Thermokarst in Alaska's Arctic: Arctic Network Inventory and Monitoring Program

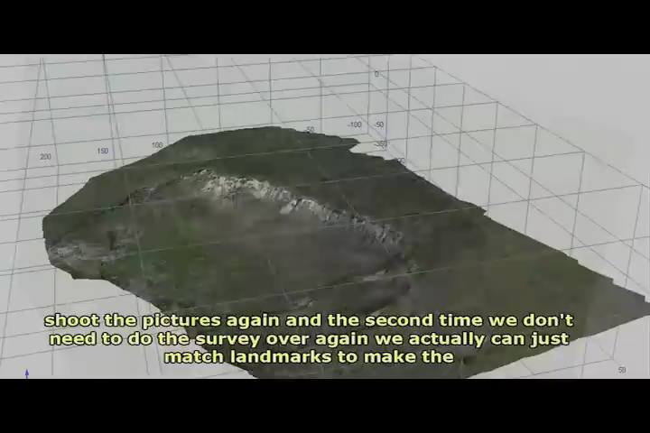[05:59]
We actually can just match landmarks to make the new model line up with the old one.